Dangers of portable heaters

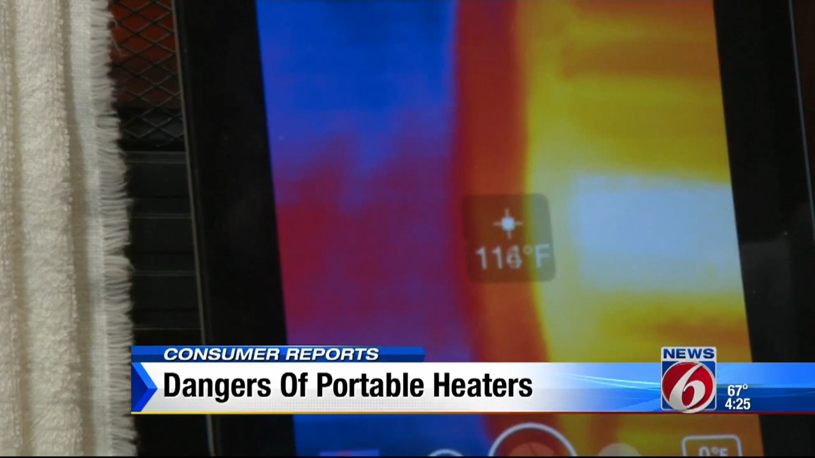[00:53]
On screen: spot 114°F
That can get hot enough to cause pain when you touch it, something you wouldn't want for a child or a pet.